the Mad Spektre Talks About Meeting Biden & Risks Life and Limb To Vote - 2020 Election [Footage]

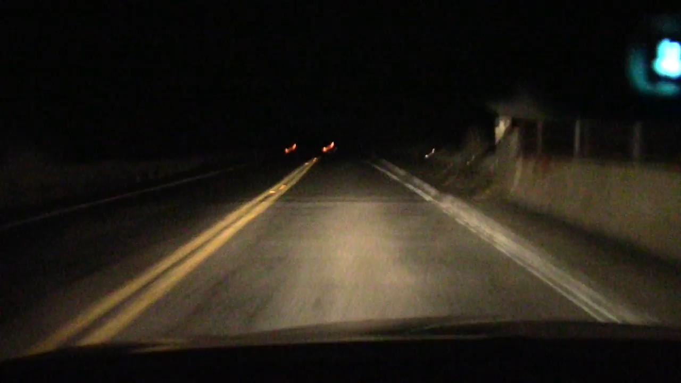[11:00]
yep no trucks so far i think we're going to be okay hey everyone it's about five of midnight